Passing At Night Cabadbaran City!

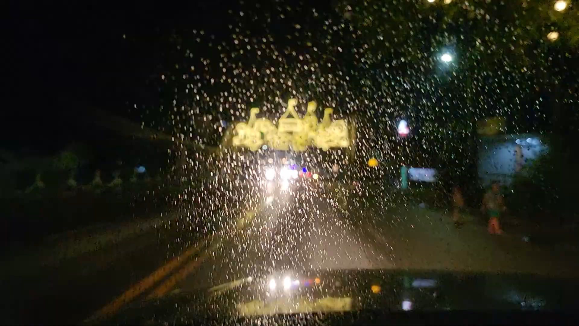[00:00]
Ayan, so we're in Cabadbaran. Ito, meron siya ng Christmas Con, no? So, Cabadbaran is... I think here, Tanya.